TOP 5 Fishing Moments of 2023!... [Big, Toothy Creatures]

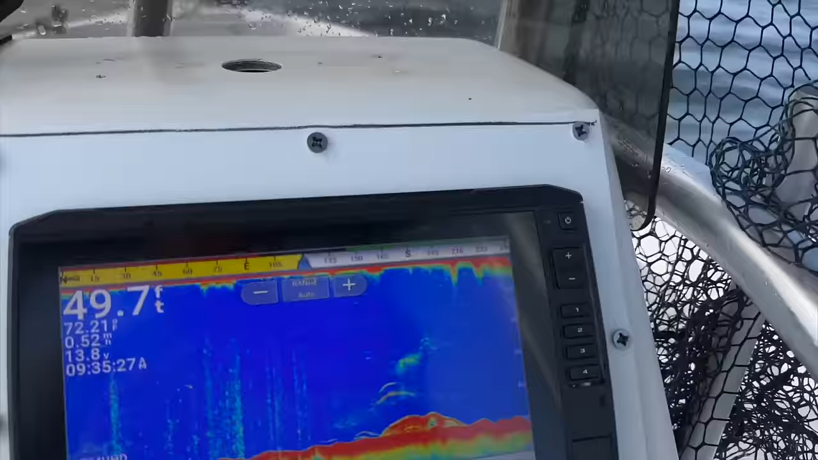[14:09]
On screen: depth 49.7 ft, water 72.21°F
matter how far you go let's see
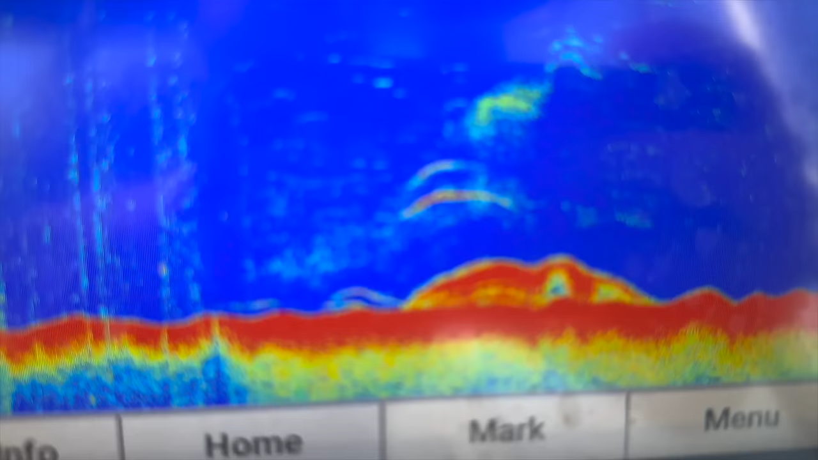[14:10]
we're sitting on top of a pyramid there it is
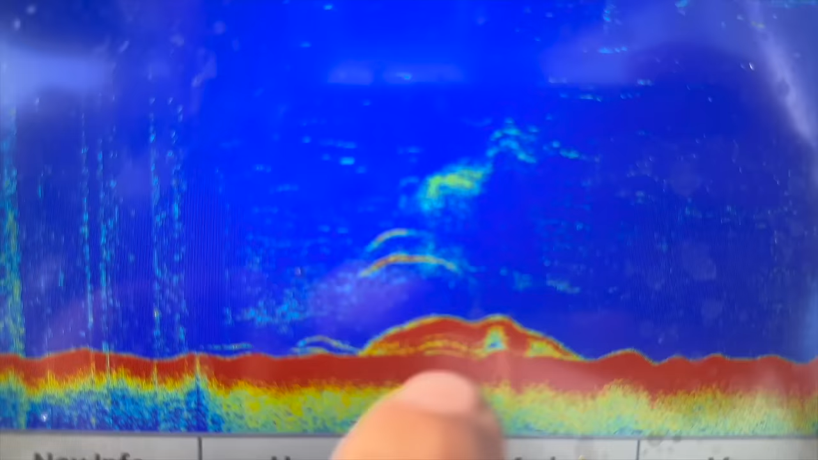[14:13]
and then those are the fish we're after see those bigger marks up top
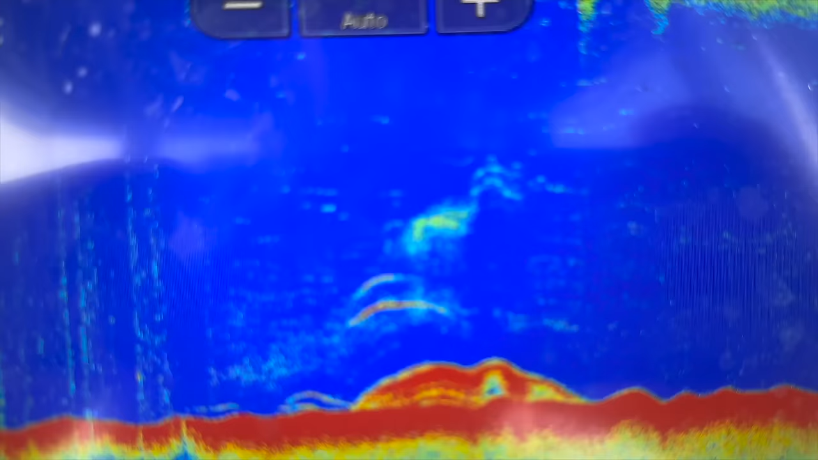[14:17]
those are most likely trigger fish that's probably a big old snapper
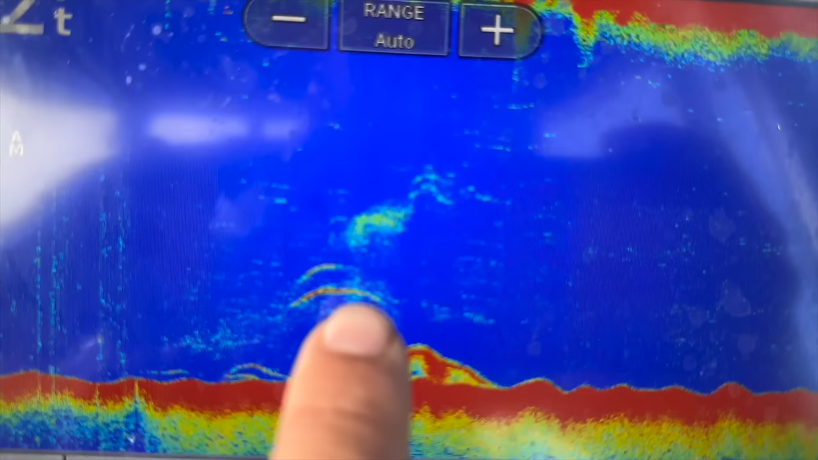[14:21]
and then you see some bait there as well
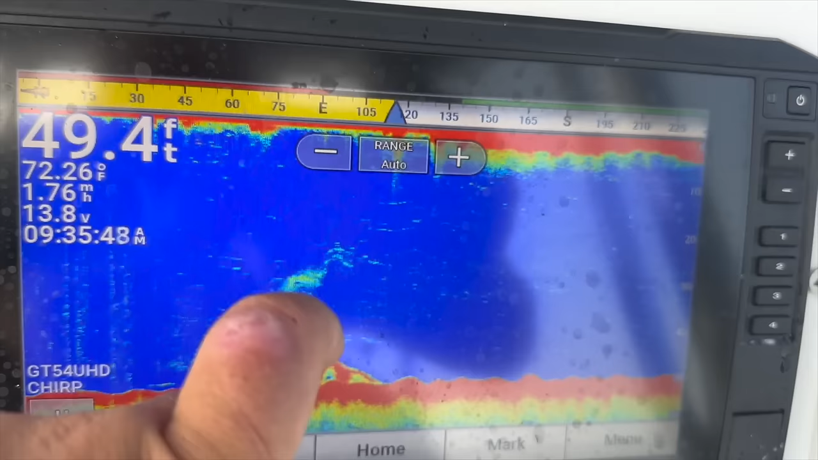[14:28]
On screen: depth 49.4 ft, water 72.26°F
so we're going to drop down a whole squid because might as well if you can only keep one trigger you might as well try to catch the
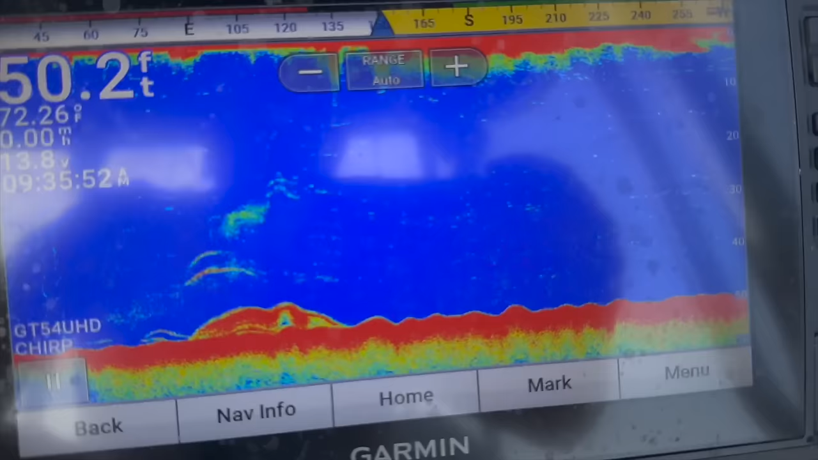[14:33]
On screen: depth 50.2 ft
biggest one on the reef i have the pinpoint anchor system going on the trolling motor
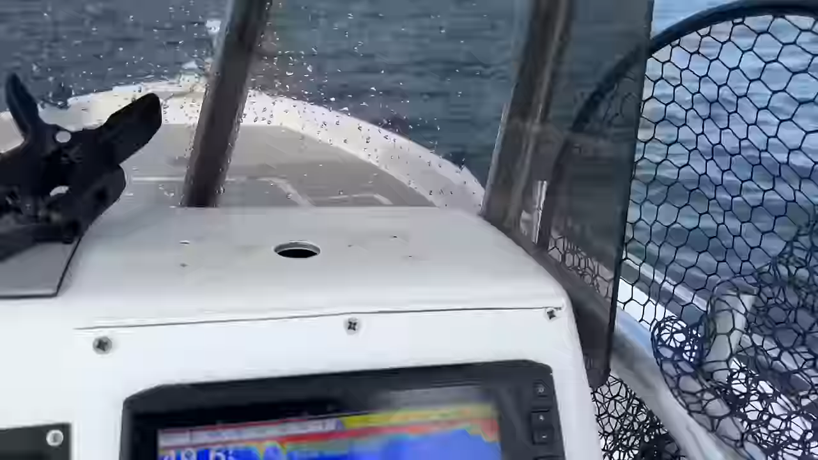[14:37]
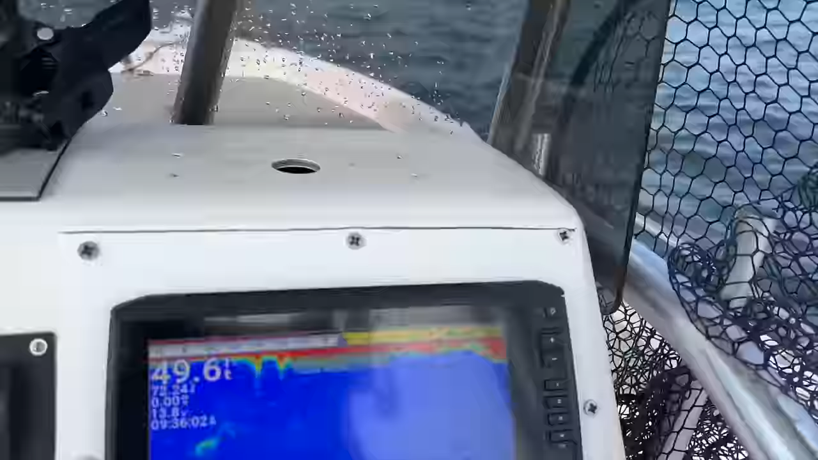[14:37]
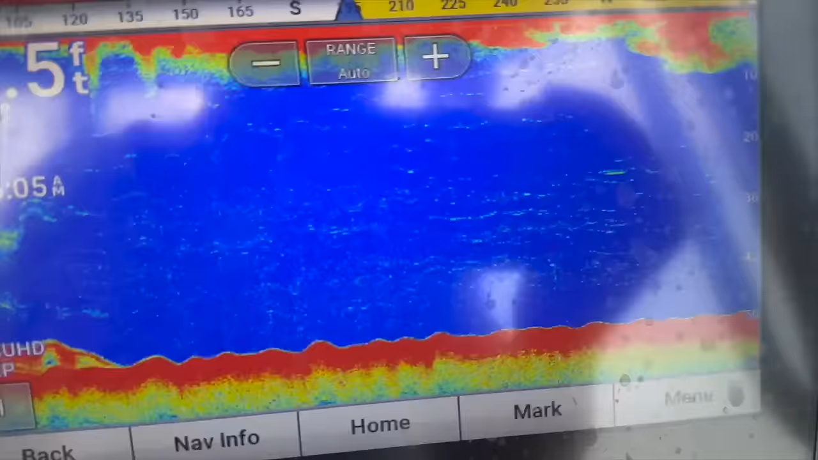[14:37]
and it's going to put us back over this reef see we're marking a bunch of fish
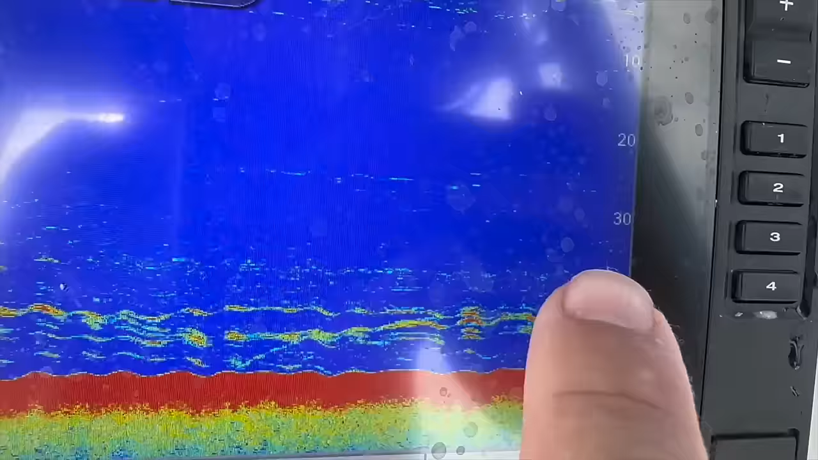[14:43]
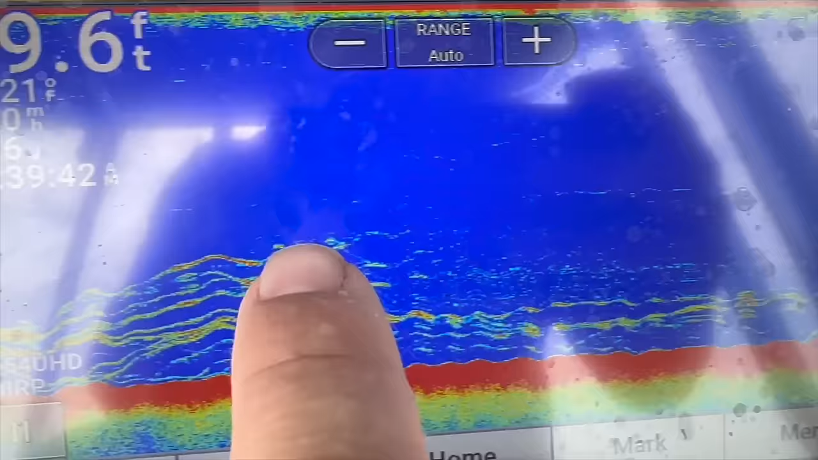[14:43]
at 30 feet we're in 50 feet
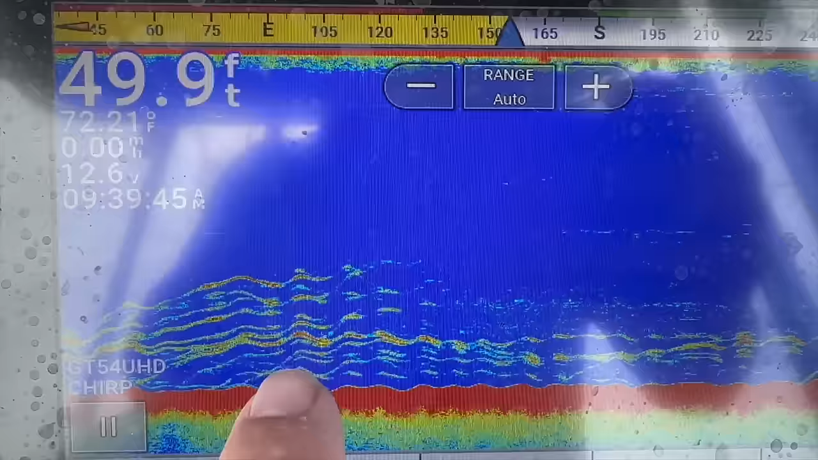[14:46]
On screen: depth 49.9 ft, water 72.21°F
you want to drop down to where the fish are you don't always have to drop down to